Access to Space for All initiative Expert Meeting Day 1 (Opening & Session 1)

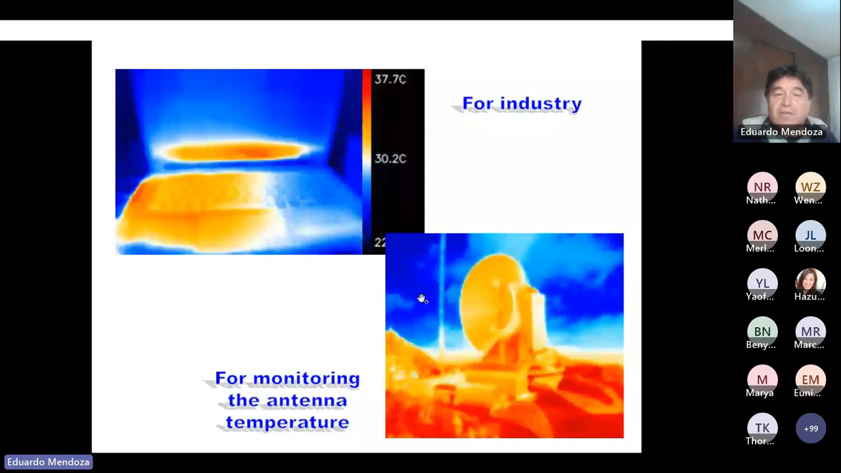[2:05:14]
On screen: scale top 37.7°C
Of course, for some astronomy instruments at loud temperatures, for example, at high altitude mountains. And also for medicine, it may be seen here how clear the beams may be identified. And in veterinary also, it may be seen how the eyes,
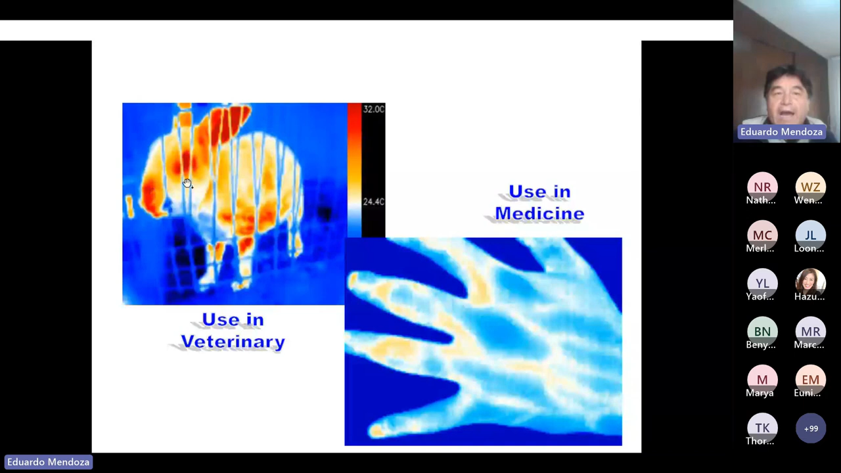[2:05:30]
On screen: scale top 32.0°C, scale bottom 24.4°C
the ears are at higher temperature of this little rabbit. And also for